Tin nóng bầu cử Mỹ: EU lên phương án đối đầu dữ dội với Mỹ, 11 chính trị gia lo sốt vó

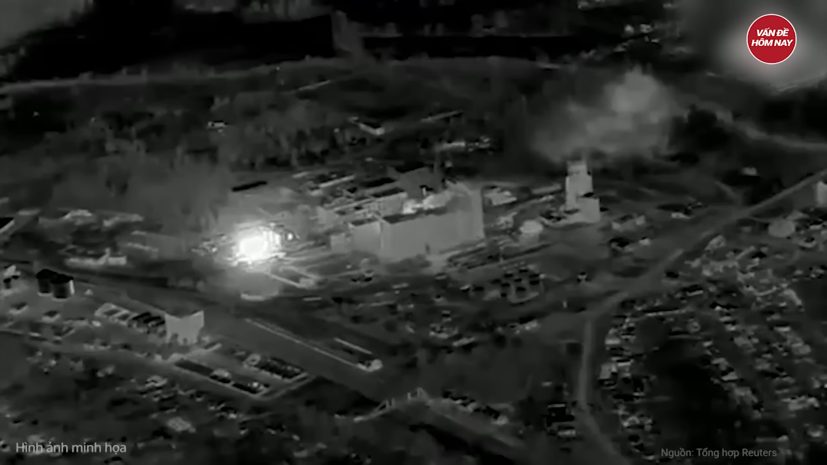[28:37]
Vovchansk Binh sĩ từ đơn vị Phancon Của lữ đoàn biên phòng HAT Đã nã phá vào đối phương Bằng máy bay không người lại FPV
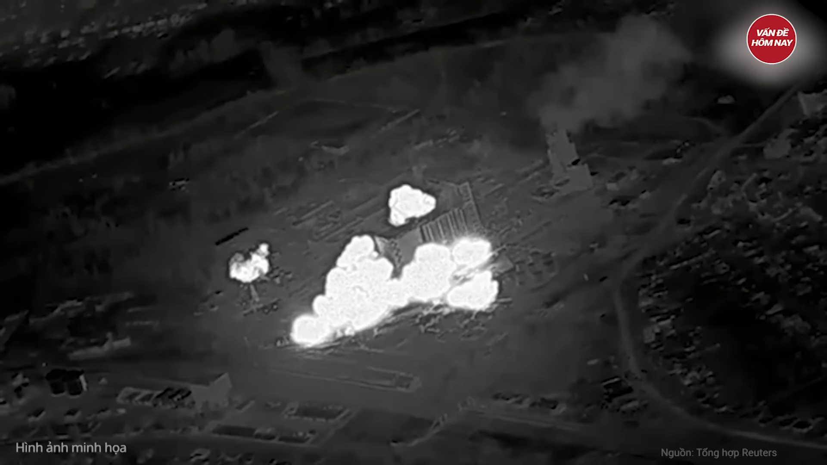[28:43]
Xe cộ Angten liên lạc
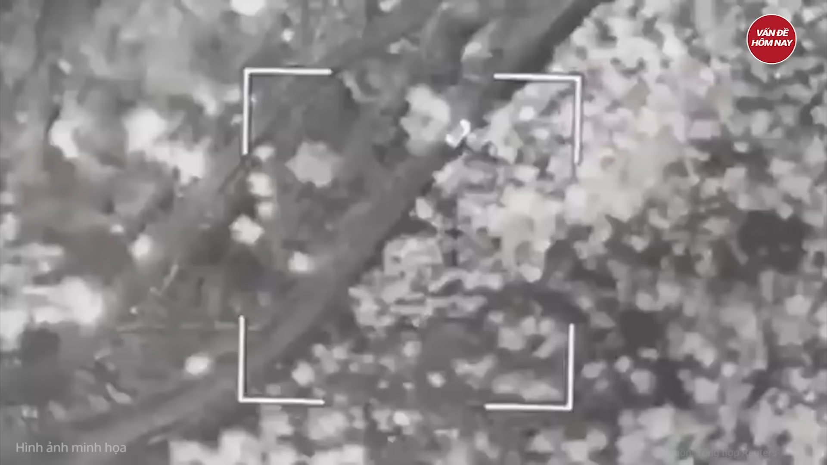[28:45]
Lựu pháo D-20 Và hầm trú ẩn của quân địch Đã bị bắn hạ
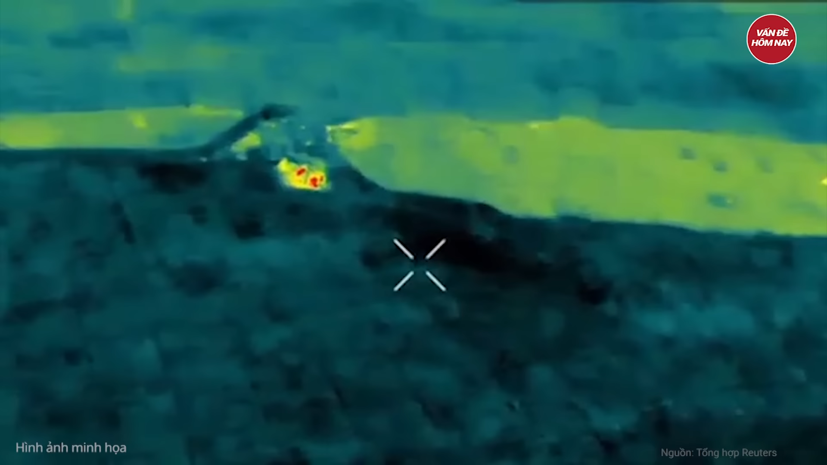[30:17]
Tất cả các tòa nhà đều đã cháy Họ bị nhồi nhét vào tầng hầm gần 4 tuần Họ
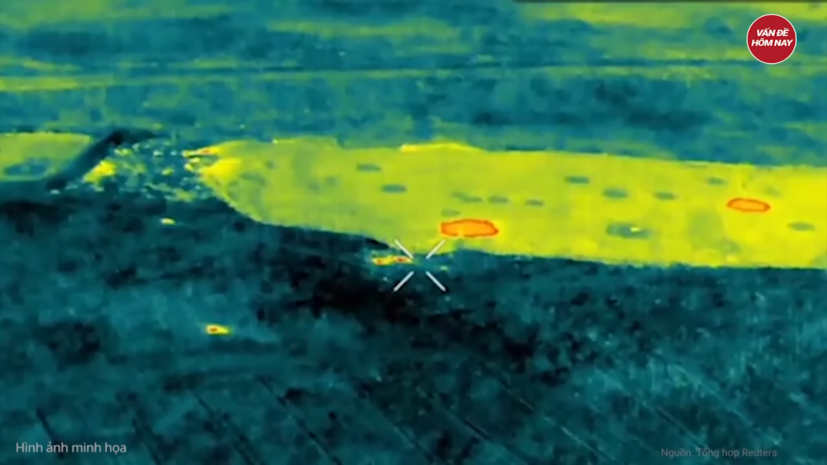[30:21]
nói Máy bay không người lái bay xung quanh chúng tôi Như ong,
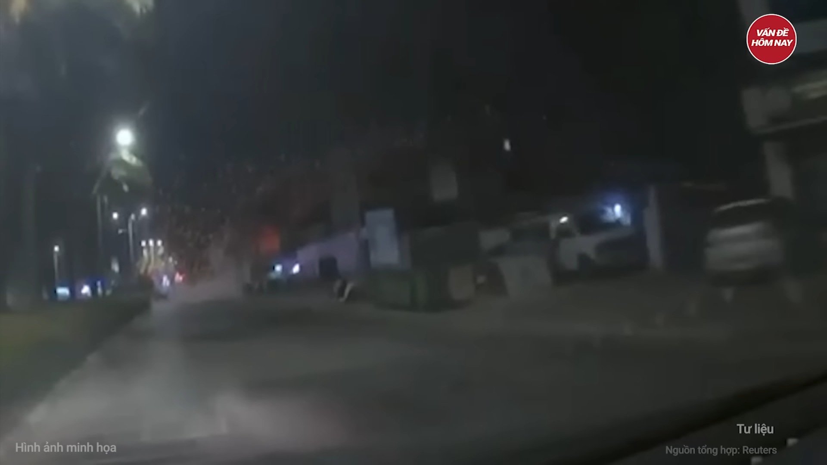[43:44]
Một chớp lửa khác cũng xuất hiện gần đó nhưng chưa rõ mức độ thiệt hại